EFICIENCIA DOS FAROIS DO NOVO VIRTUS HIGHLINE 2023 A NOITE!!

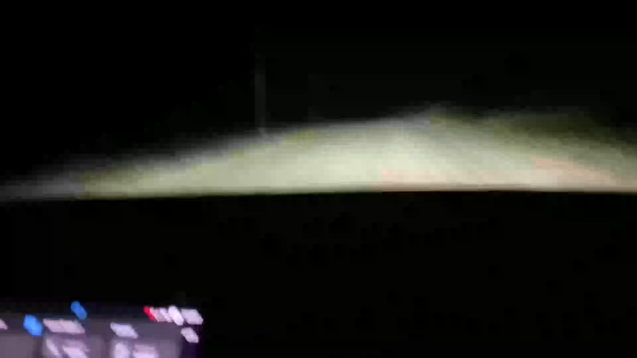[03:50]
A gente parou aqui E o start-stop entrando É uma porcaria esse start-stop Poder start-stop Tá? Pode focar mais na frente do carro Beleza Pessoal Aí nós estamos com a questão De farol baixo ligado Aqui tem somente DRL Como eu não ativei a função do DRL no freio de mão Não tem como mostrar na prática A não ser que eu faça isso aqui Olha a situação que está Totalmente no escuro Tá? Liguei o carro Somente É...